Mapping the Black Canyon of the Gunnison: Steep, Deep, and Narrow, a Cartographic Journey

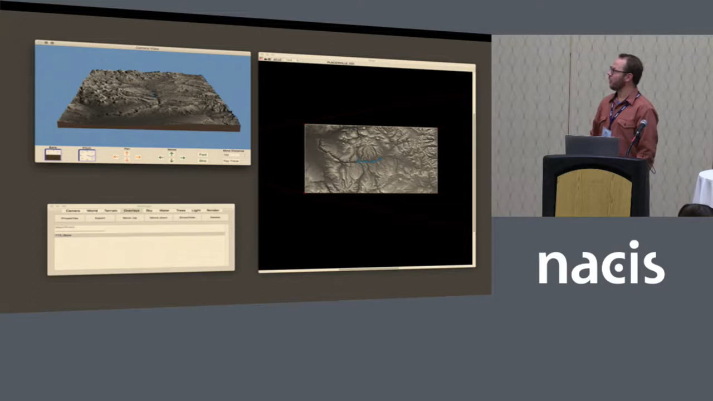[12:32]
rendered a terrain texture model in Natural Scene Designer that is one of Leland Brown's amazing tools, and overlaid that onto the digital elevation model, and then just re-rendered the same thing. And together, with using basically the multiply blending mode in Photoshop of the texture shade over the shaded relief,